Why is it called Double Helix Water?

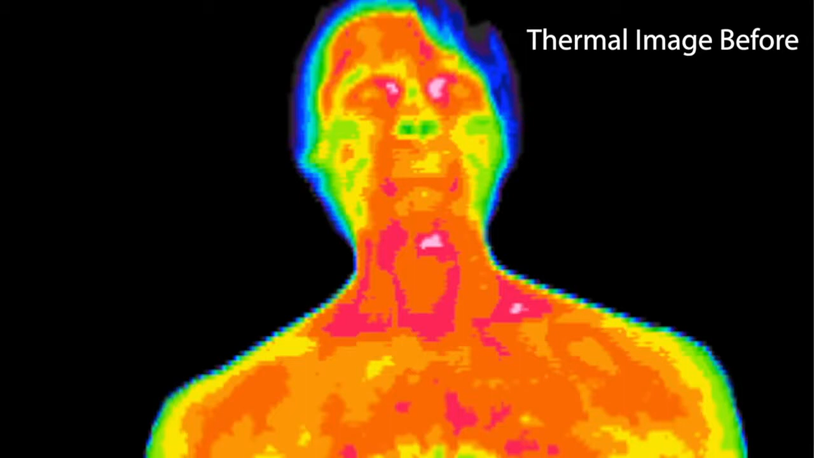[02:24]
And what's happening here is this camera that this person is photographed in is basically capturing heat. And the red areas and the white, the white is the hottest, then it's red and yellow, and then blue is the coolest.